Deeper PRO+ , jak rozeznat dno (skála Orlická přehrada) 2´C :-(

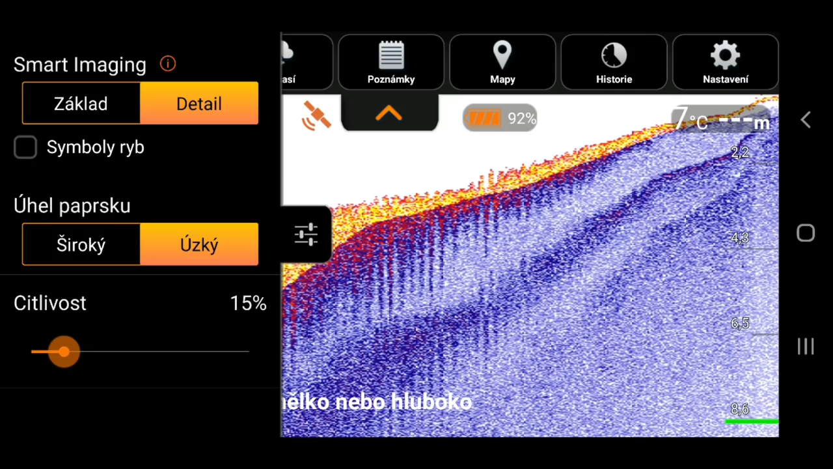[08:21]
On screen: water 7°C
Opět GPSka okamžitě chycená, jakmile je ve vodě, hned je to chyceně. Tak malinko to přitáhneme rychlejc, ať to nezdržujeme už tady. Tak, teď jsme na nějakej 13 metrech, 15.
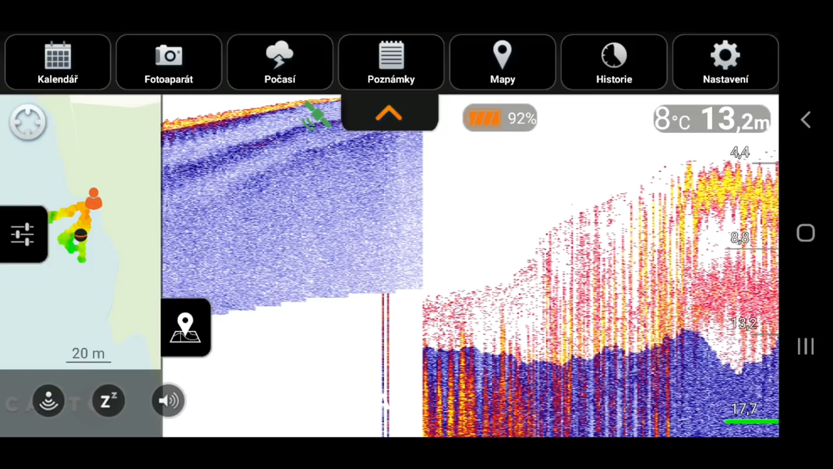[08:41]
On screen: depth 13.2 m, water 8°C
Vidíte dole to dno, jak funguje teď, tom půjde skála pruce nahoru. Tak, adekon ve 3 metrech měl hloubkovej alarm.